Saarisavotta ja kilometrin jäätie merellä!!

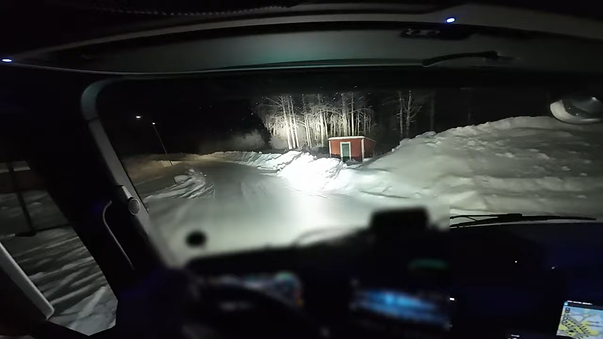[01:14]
Oon tuota menossa, niin tietävät vähän, jos ei ala miehestä kuulumaan mitään. Nää on kaikki lukot ja kaikki on päälle. Niin tämä on se sama mesta, mistä siellä muutaman sähkökaapin kulumalla linkuttelin. Jumalauta, että on liukkaat nämä raet.